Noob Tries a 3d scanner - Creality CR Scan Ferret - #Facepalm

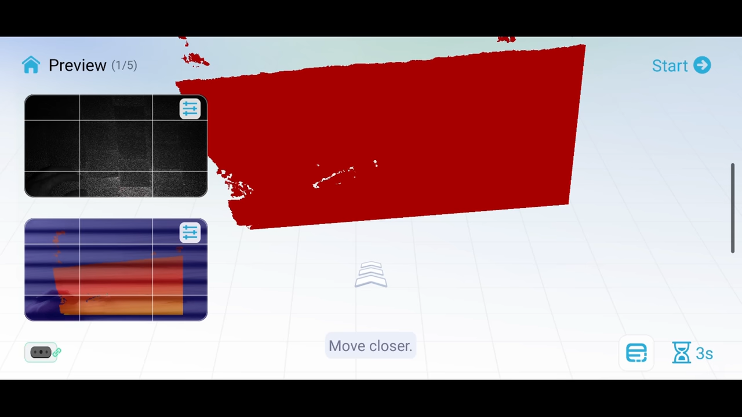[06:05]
I think I really don't know what I'm looking at at the moment because I've never used one of these contraptions
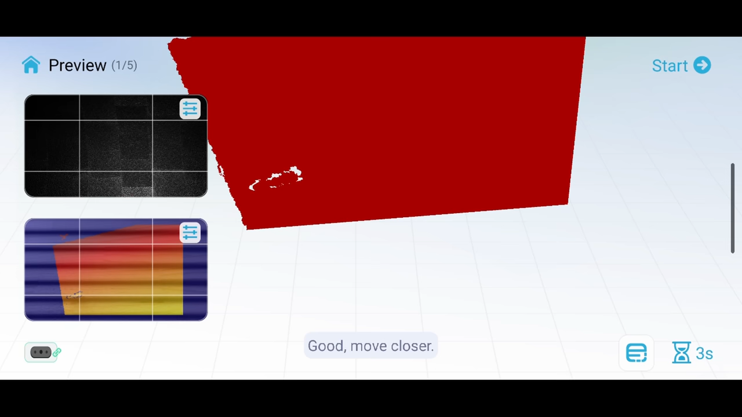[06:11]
before and now it is frozen. Why is it frozen? All right now it says operation failed.
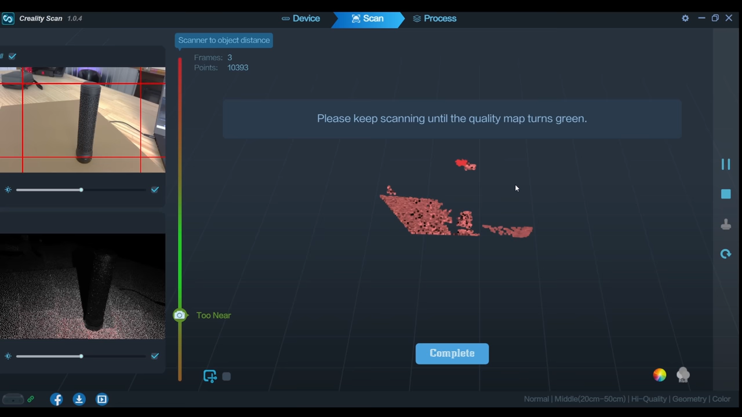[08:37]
It looks like I could click it there on the side and let's see what happens.
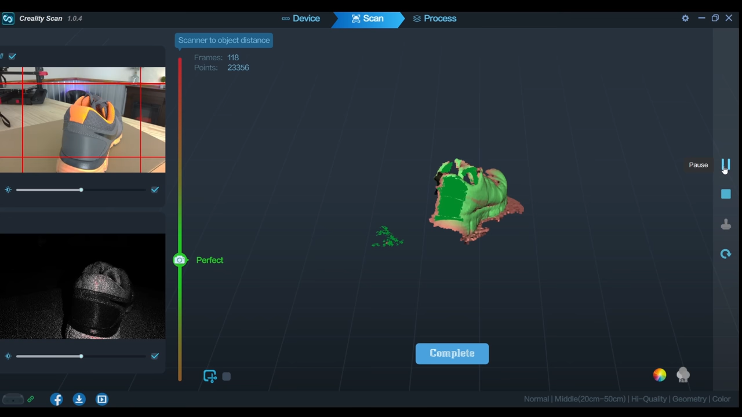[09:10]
So far I feel like this is working the best out of anything I've tried.
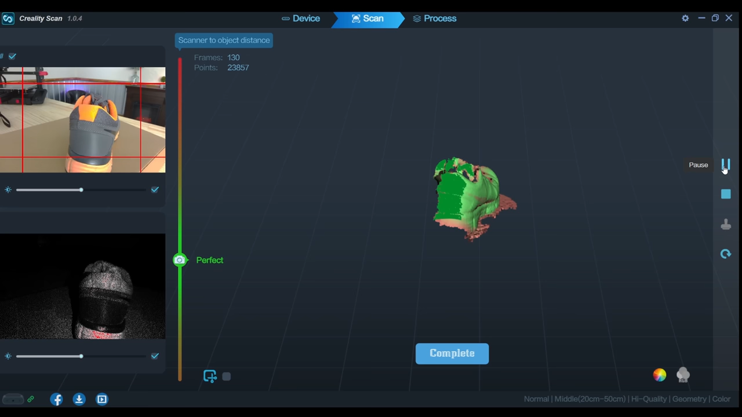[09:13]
Am I going to make it all the way around to the other side?
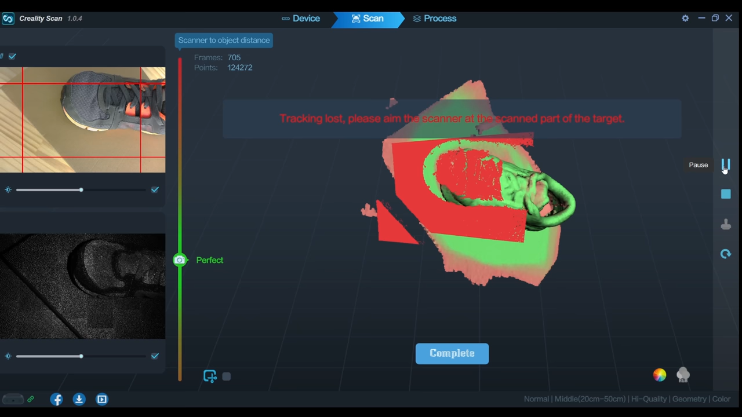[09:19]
Tracking loss. So when the tracking gets lost I just shift back to a frame that
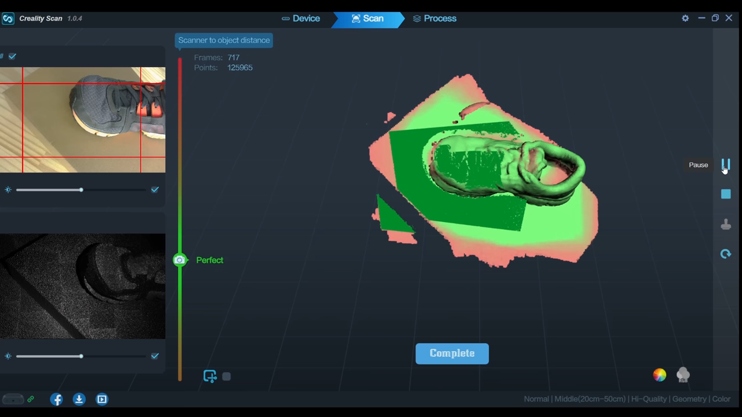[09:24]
was functional. Oh seems like the tracking is getting lost. It's really getting scared when I go to that toe. Looks like it's getting confused again. I mean I'm just guessing but maybe a shoe isn't the right thing to be trying to scan.
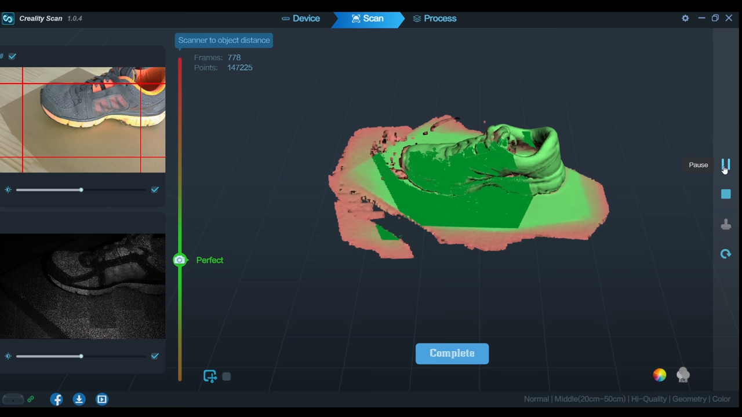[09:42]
Okay so this was a bit less of a success than what I was originally expecting.